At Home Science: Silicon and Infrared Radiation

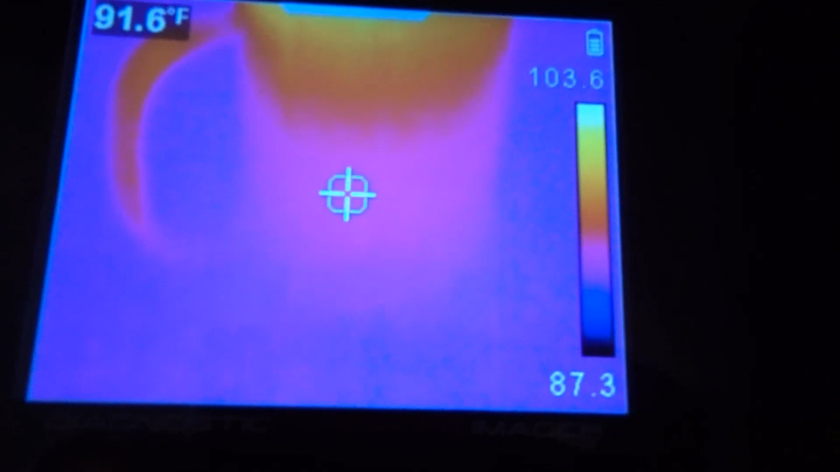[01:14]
On screen: spot 91.6°F
this IR on it We don't get to see it that's because glass is opaque to IR So
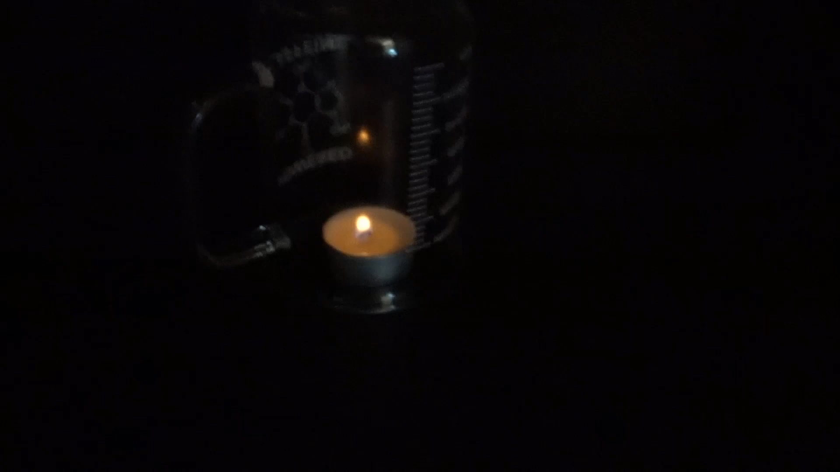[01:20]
there it is in the visible and there it is in the IR
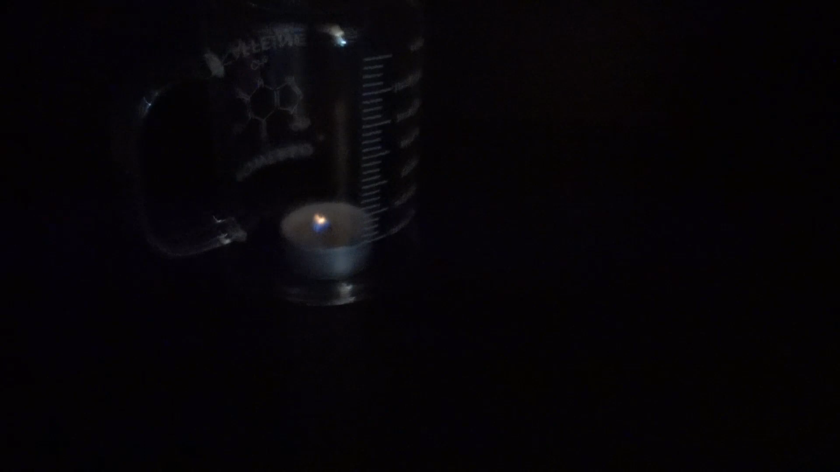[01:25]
That part of it's really hot so that's the heat that we end up seeing off in there But we don't
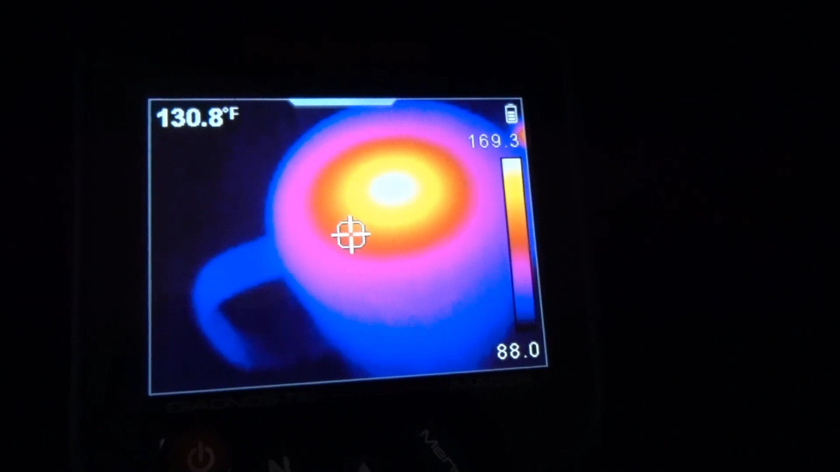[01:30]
On screen: spot 130.8°F
actually end up seeing the candle flame itself because this IR camera does not see through glass
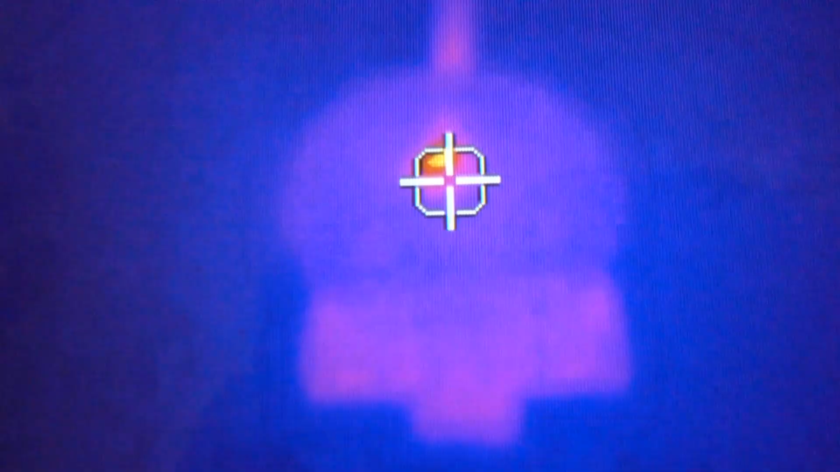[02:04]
IR camera you can see there's a bright spot back there and I am actually able to see through this
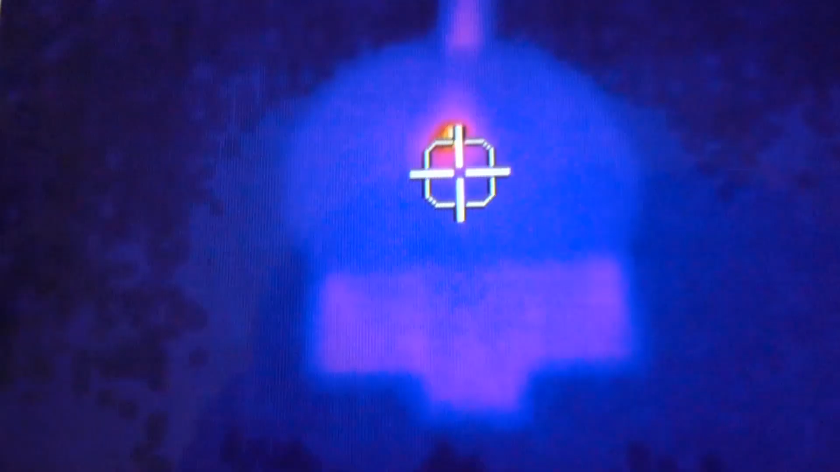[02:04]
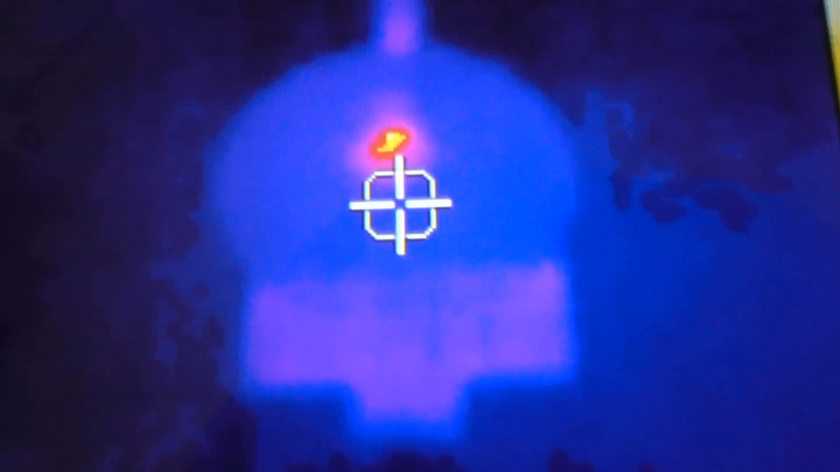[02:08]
piece of silicon so in the visible it's opaque and
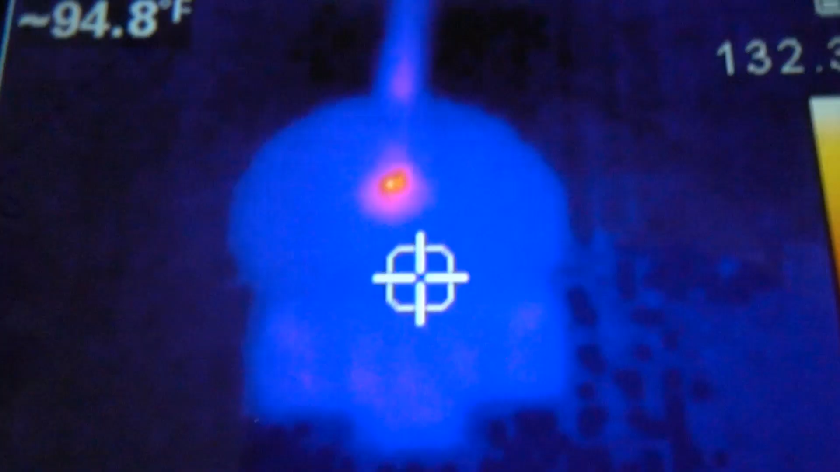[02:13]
In the IR I can see through it so it's transparent in the IR and visible
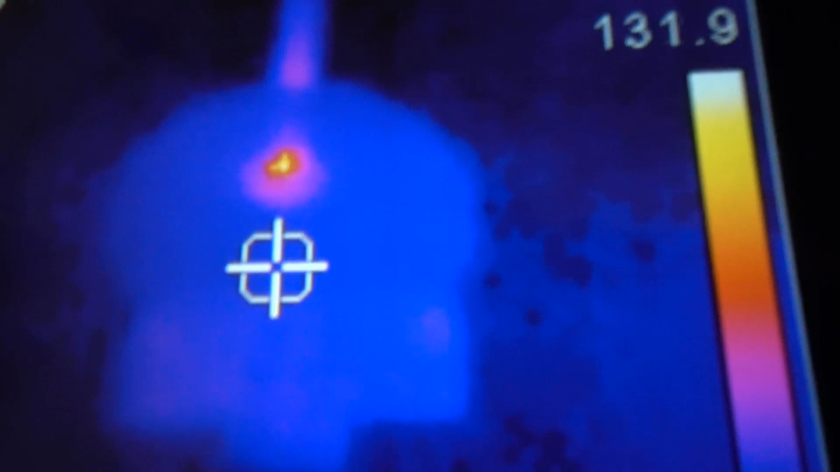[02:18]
in the open and and opaque in the visible Which is pretty cool